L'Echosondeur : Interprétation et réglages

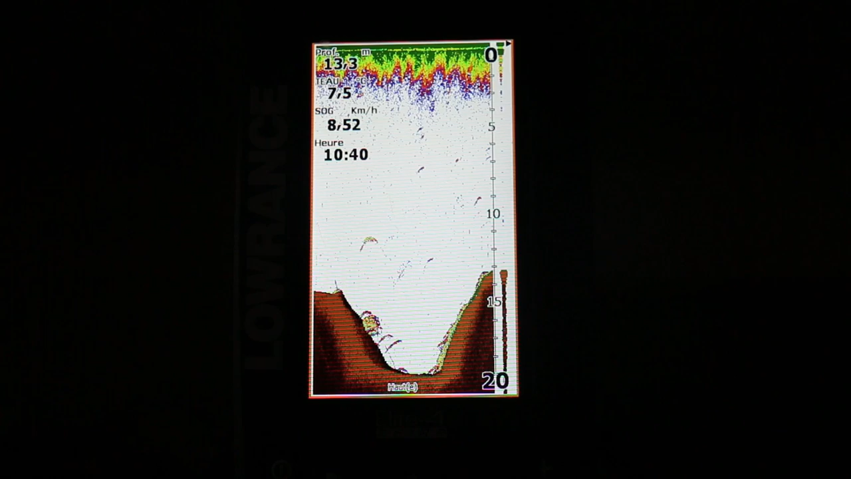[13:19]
On screen: depth 13.3 m, speed 8.52 km/h
déplacent en fait les poissons ne font qu'entrer et sortir du code de détection ce qui donne des arcs comme ceci voilà
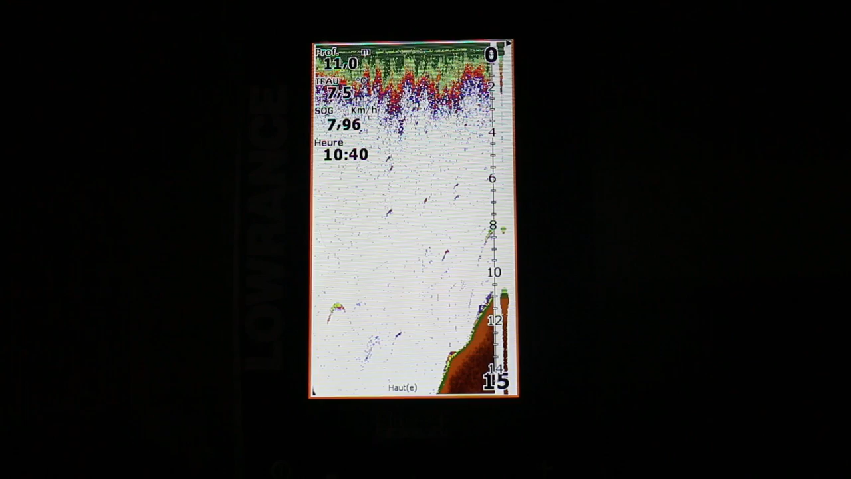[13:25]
On screen: depth 11.0 m, speed 7.96 km/h
par contre à partir du moment où on va s'arrêter on va arrêter les moteurs et on va s'immobiliser donc là je peux pas vraiment vous le montrer
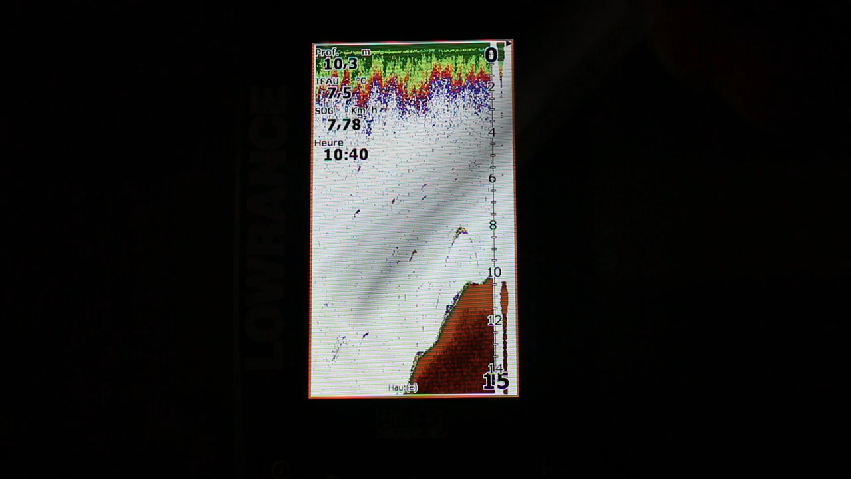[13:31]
On screen: speed 7.78 km/h
puisque le mode simulation ne montre qu'un déplacement mais je vais vous montrer une image par exemple voilà à partir du moment où on va s'arrêter on va avoir les échos qui vont être un peu différents si un poisson par exemple rentre sous la sonde et il reste un certain moment ou reste dans un périmètre en fait sous l'embarcation on va plus avoir des arcs avoir des lignes un peu plus continue sur la durée c'est à dire que ces poissons là vont être un peu plus longtemps sous votre bateau ou sous votre flotte tube donc on va pouvoir commencer à les pêcher en vertical voilà
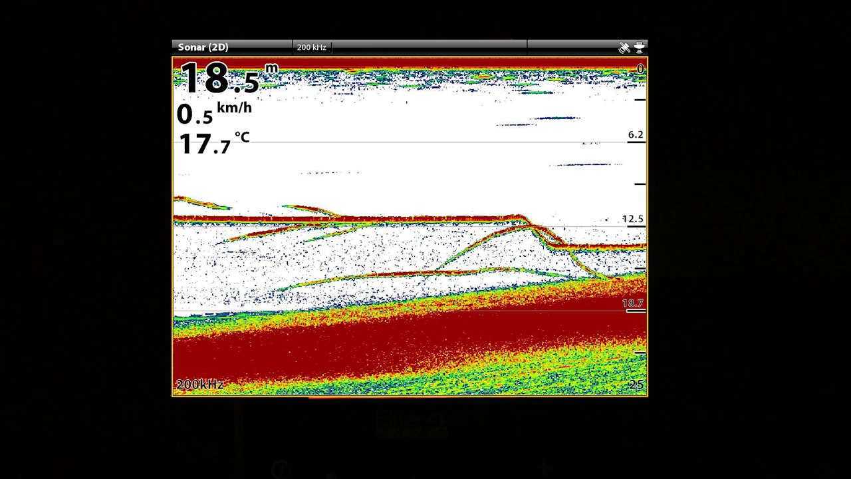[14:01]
On screen: depth 18.5 m, water 17.7°C, speed 0.5 km/h
quand on pêche en vertical souvent se retrouve avec des lignes continue qui représente des poissons et au dessus on voit votre leur qui évolue selon que vous le jiguez ou que vous le laissez simplement plat voilà vous avez sans doute peut-être déjà vu des images comme ça et c'est à partir de ce moment là où ça va être très intéressant puisqu'on va voir les poissons donc qui
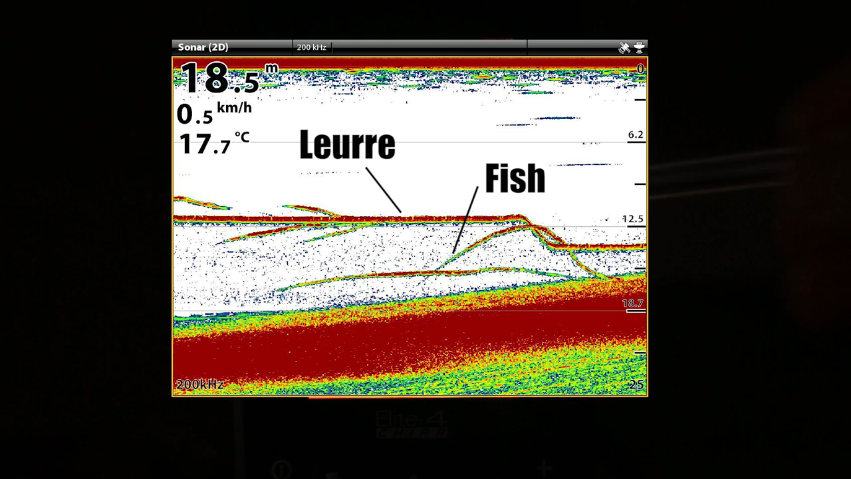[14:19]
On screen: depth 18.5 m, water 17.7°C, speed 0.5 km/h
sont des lignes continues commencer à monter à descendre pour voir si votre leur les intéresse ou pas donc si vous êtes vraiment perdu dites vous une chose simple pour vous situer sur l'écran votre bateau ou votre flotte tube est ici dans l'angle
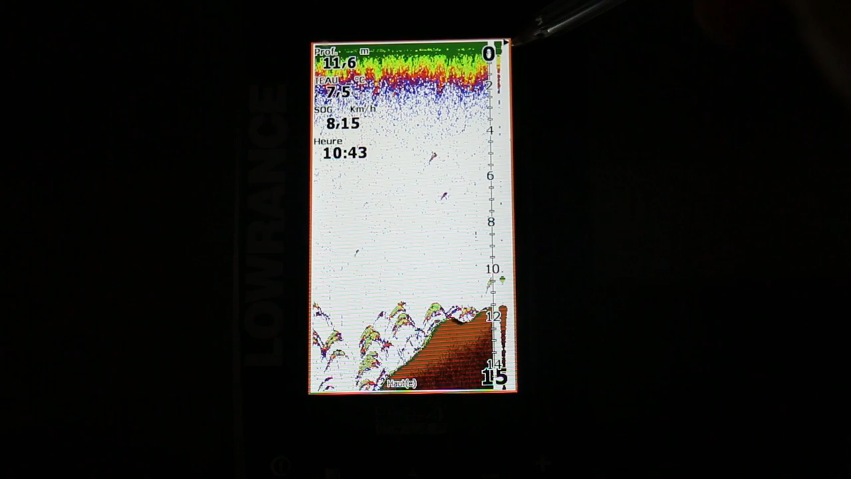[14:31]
On screen: depth 11.6 m, speed 8.15 km/h
en haut à droite de l'écran voilà tout ce qui est en dessous de vous se situe dans cette colonne là
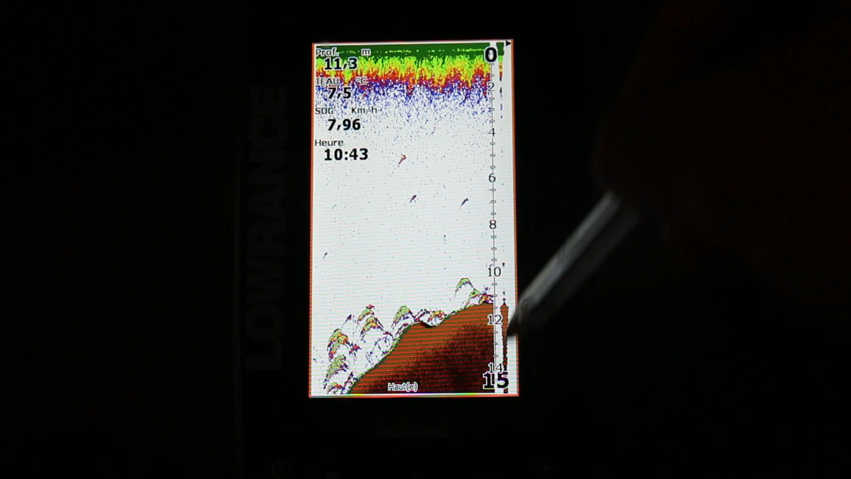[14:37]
donc l'amplitude scan chez laurent et je ne sais pas le nom chez la concurrence ça vous le marquerez dans les commentaires si
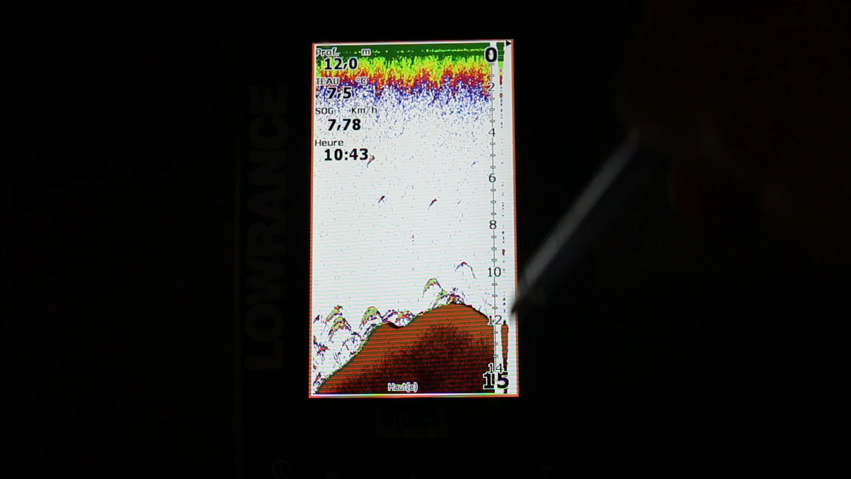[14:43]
On screen: speed 7.78 km/h
vous le savez et donc tout ce qui est là c'est ce qui est passé en tout cas quand vous êtes en
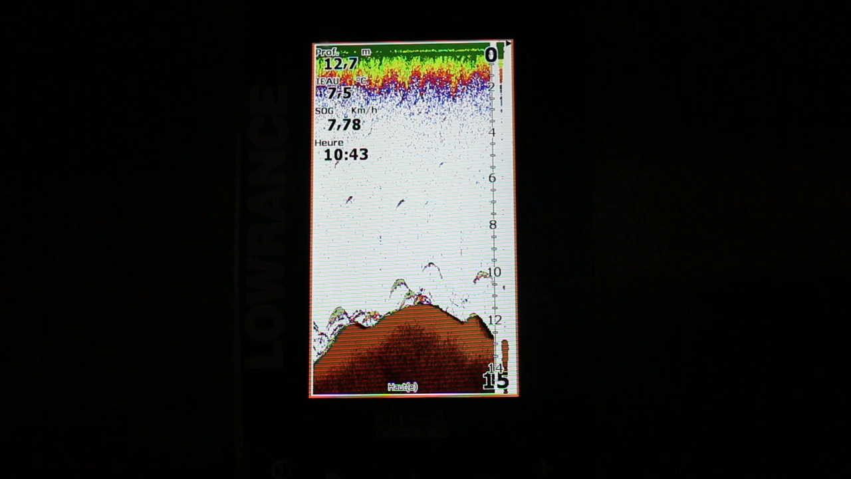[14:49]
On screen: speed 7.78 km/h
déplacement quand vous êtes immobile les poissons qui resteront sous votre sonde seront des lignes continues les poissons qui ne feront que passer seront des arcs voilà ça c'est vraiment pour résumer pour faire simple alors
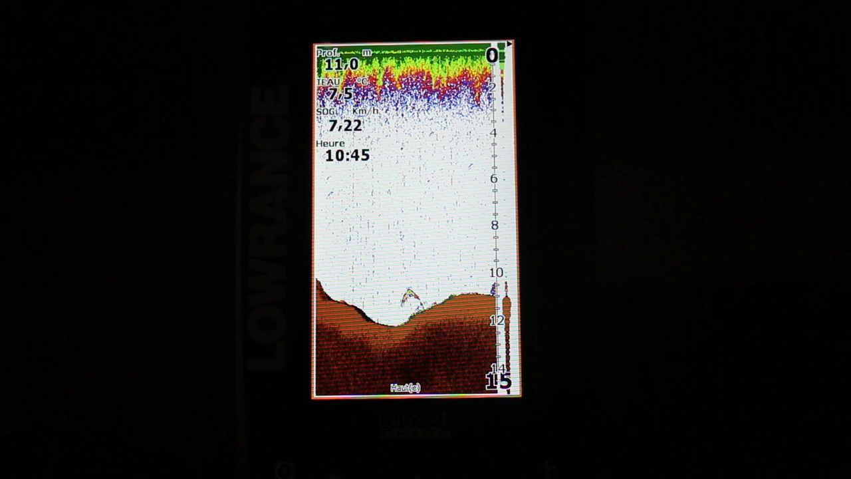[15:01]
On screen: depth 11.0 m
il faut savoir aussi une chose simple c'est qu'il y a deux grandes utilisations du sondeur donc vous avez l'utilisation du sondeur en mode de prospection donc qui va induire une pêche en power fishing ou en linéaire c'est
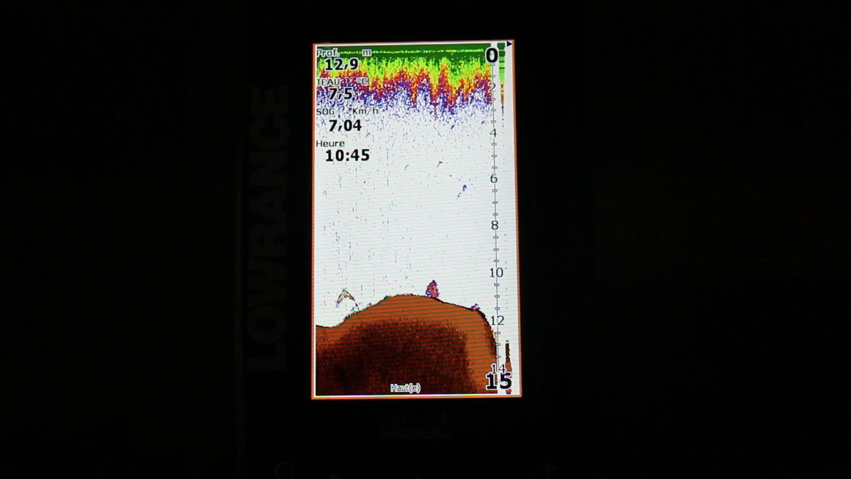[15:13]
à dire que vous allez chercher à savoir ce qui se situe de manière assez large autour de votre sonde donc pour cela vous
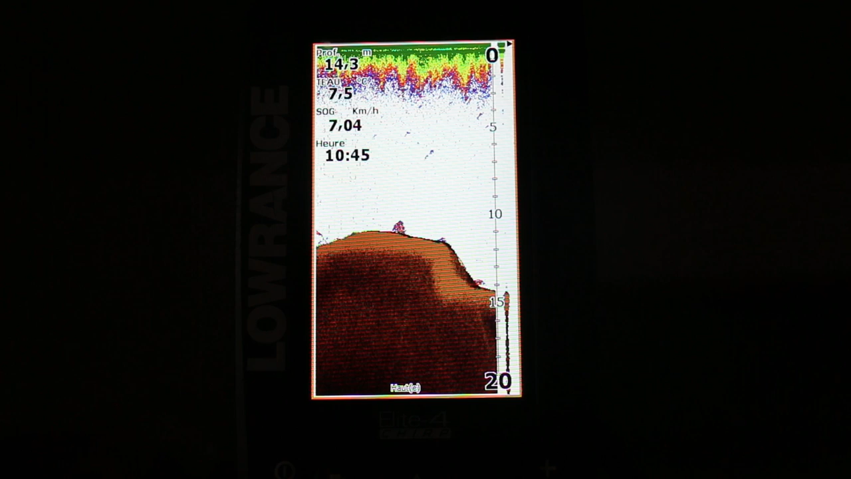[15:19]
On screen: depth 14.3 m, speed 7.04 km/h
allez utiliser une fréquence spéciale qui est de 83 kilohertz donc pour régler ça il vous
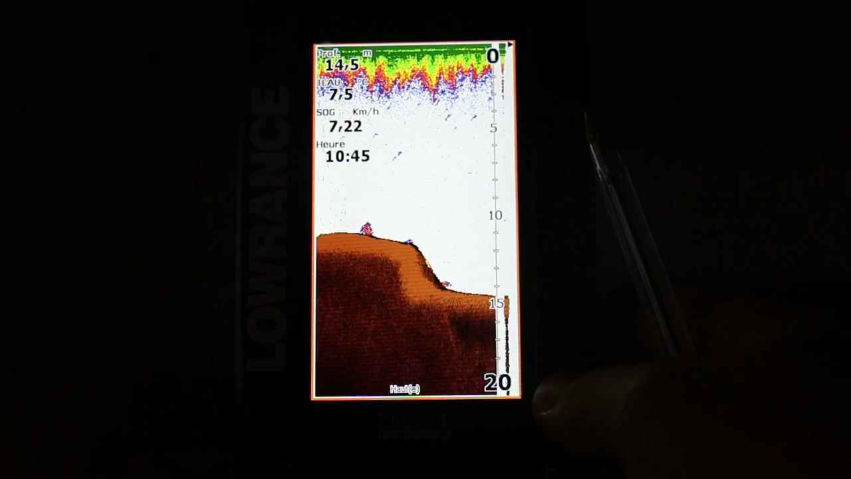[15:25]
On screen: speed 7.22 km/h
faut simplement les dents menu ici et vous pourrez régler votre fréquence selon votre modèle de sondeur donc
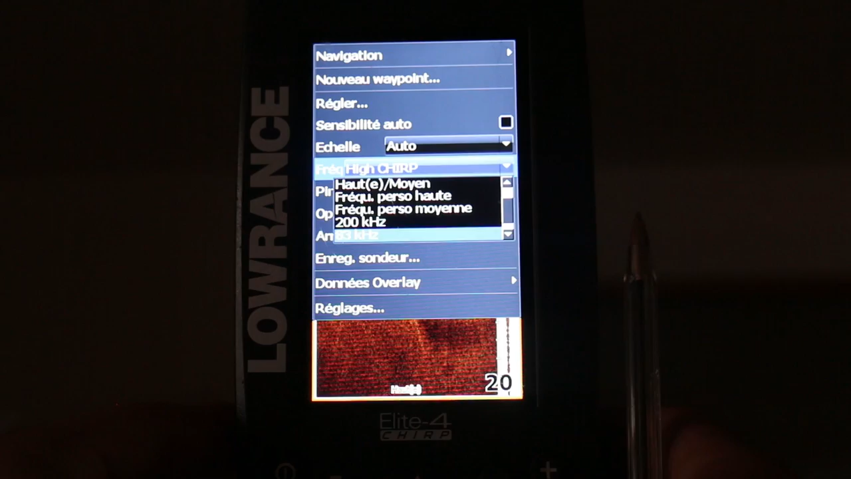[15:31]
ici j'ai pas mal de choix vous voyez j'ai 83 kilohertz je vais choisir ça de suite voilà
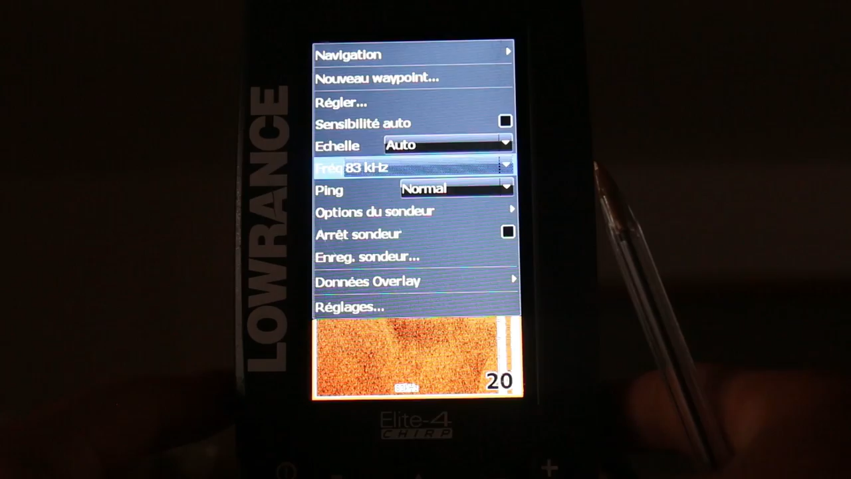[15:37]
donc là vous voyez il va falloir que je fasse d'autres réglages pour éclaircir tout ça mais
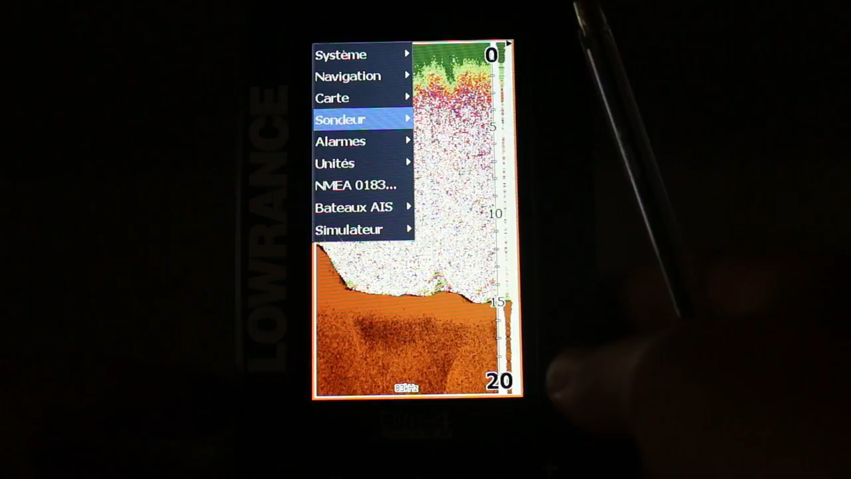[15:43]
en gros je vois ce qui se passe beaucoup plus largement autour de mon embarcation donc
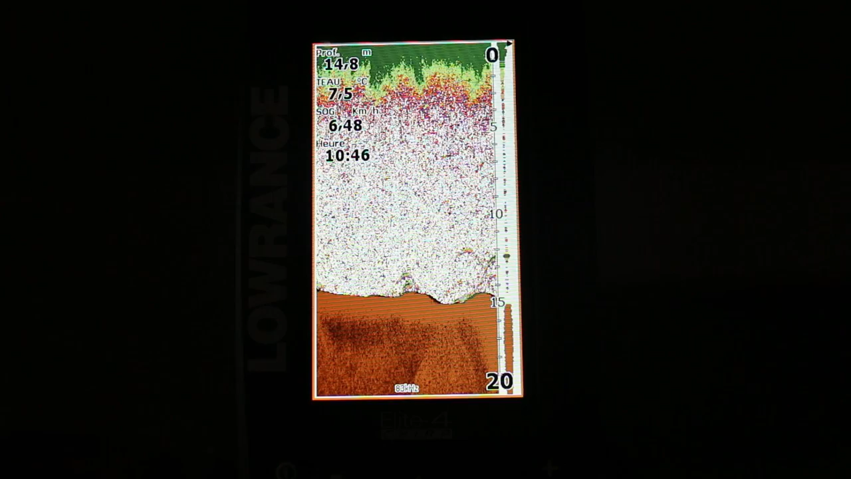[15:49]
On screen: depth 14.8 m, water 7.5°C, speed 6.48 km/h
tous les échos qu'on va voir ici seront parfois à deux trois mètres quatre mètres parfois à ma droite à ma gauche derrière devant ça je peux pas le savoir je pourrais le savoir si j'avais un site can je pourrais savoir si c'était à droite ou à gauche